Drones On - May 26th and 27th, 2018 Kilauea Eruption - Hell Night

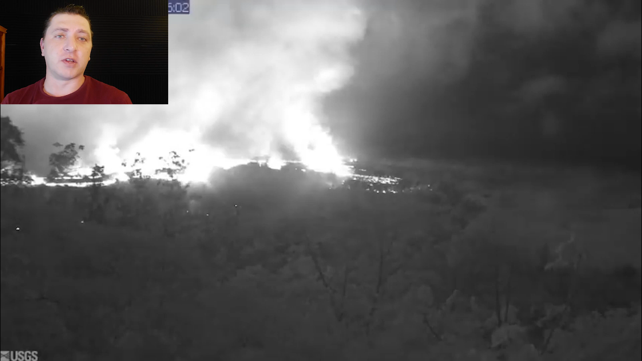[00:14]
Overnight the lava flow from fissure 21 and 7 continues to advance to the north encroaching upon the Puna geothermal venture. Meanwhile fissure 8 is reactivating with intermittent activity.